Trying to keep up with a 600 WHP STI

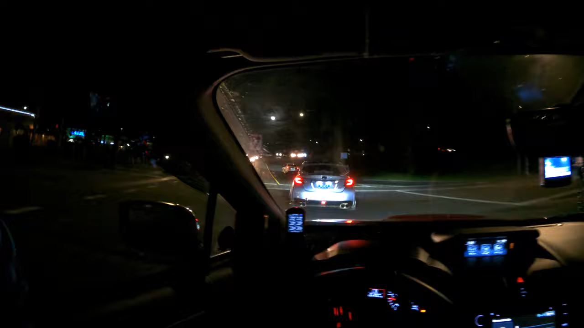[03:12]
Is gonna floor it. Yeah, I'm like flooring it. Damn, that thing is fast.
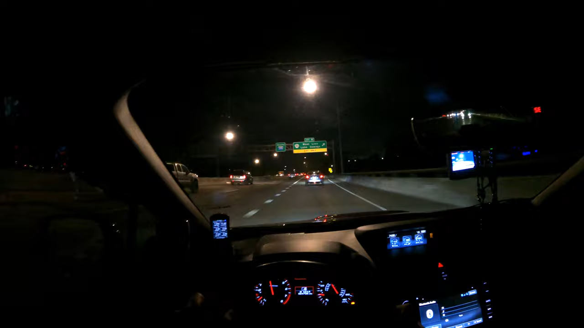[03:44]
I forgot I don't have STI brakes.